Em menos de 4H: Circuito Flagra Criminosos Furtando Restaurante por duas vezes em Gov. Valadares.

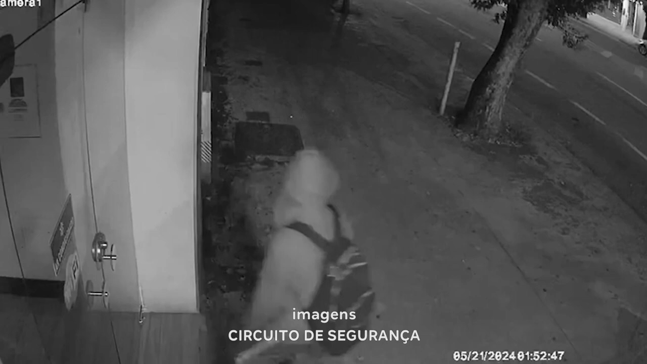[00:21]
Olha lá. Olha lá. Ah. Então, gente... É dura, hein? As ações criminosas foram registradas por meio do Circuito de Segurança do Estabelecimento Comercial, né?
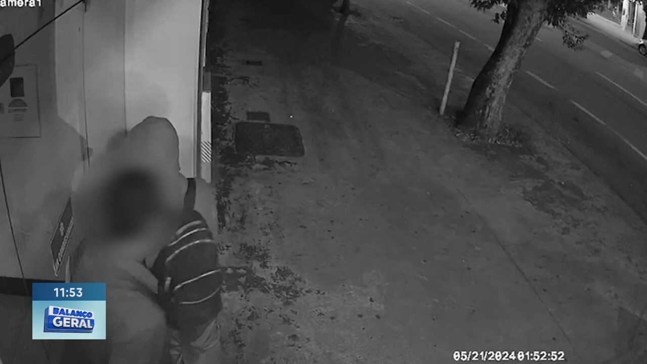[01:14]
Isso foi uma hora da manhã. Como eles arrombaram a porta, ela ficou aberta.
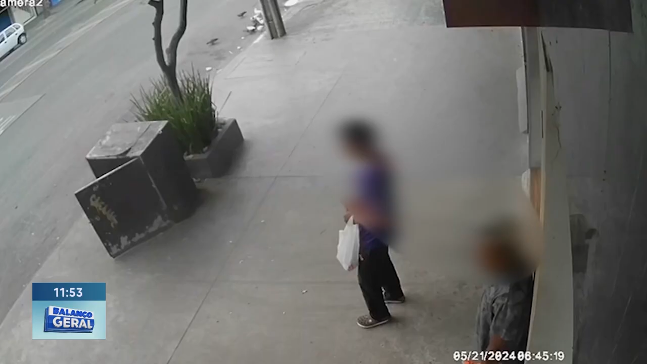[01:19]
Antes das sete horas da manhã, outros dois indivíduos entraram no estabelecimento e pegaram refrigerantes, balas e chocolates. Olha, e tudo isso, a ação rápida dos quatro indivíduos,
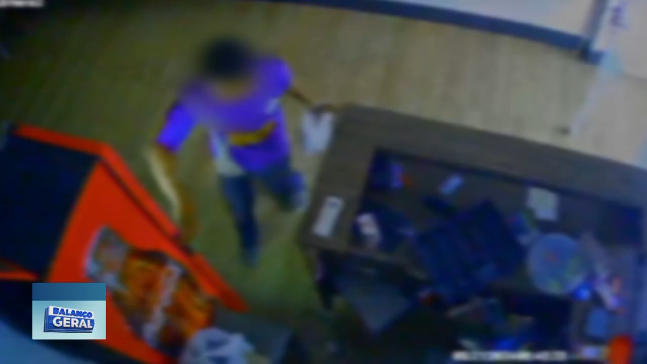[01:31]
dois, uma hora da manhã, e outros dois, antes das sete, foi registrado pelas câmeras de monitoramento do estabelecimento.
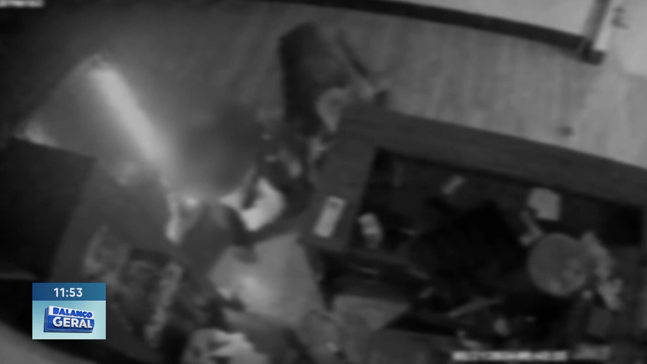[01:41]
Aí, assim, eles não tentaram nem cobrir o rosto, né? Dá pra identificá-los ali. A polícia tem a descrição, né, de roupas através das imagens das câmeras de monitoramento.
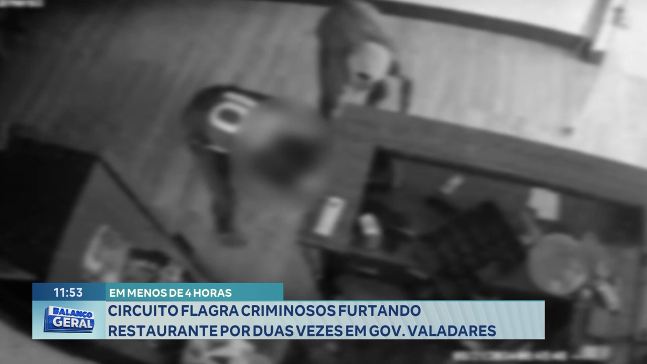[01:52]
E agora cabe aos militares poder identificar quem são os autores deste furto neste restaurante. Eu volto com você, Nico. É, Cruz Credo. O que eles estão pegando ali na imagem, ô diretor?
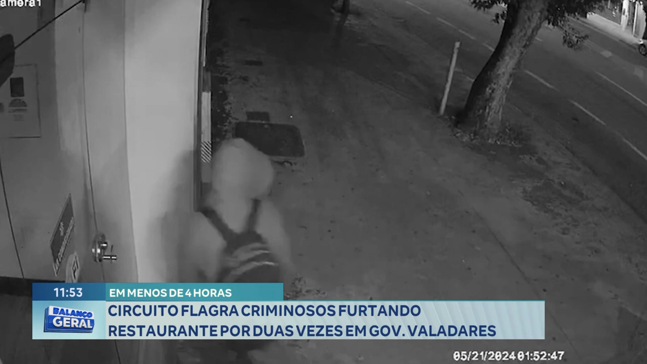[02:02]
Mostra lá, pegando tanto de trem, tipo num freezer lá. Que lá o quê? Que lá é sorvete? Não, o que é friso ali não tem arroz não, lá, bonita.